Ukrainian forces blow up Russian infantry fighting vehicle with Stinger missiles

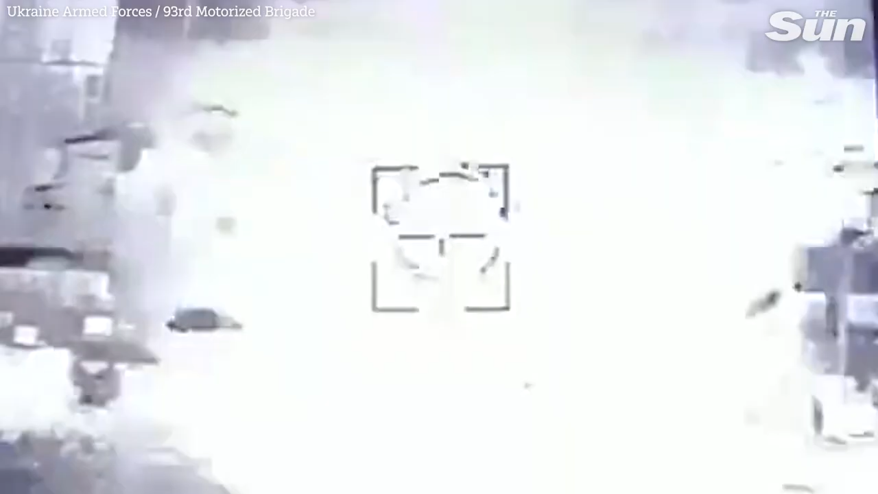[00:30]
Сейчас, я хочу улучшение пробовать. Есть. Есть, меняйте ракету, меняйте. У-ху-ху! Вот так вот, блядь.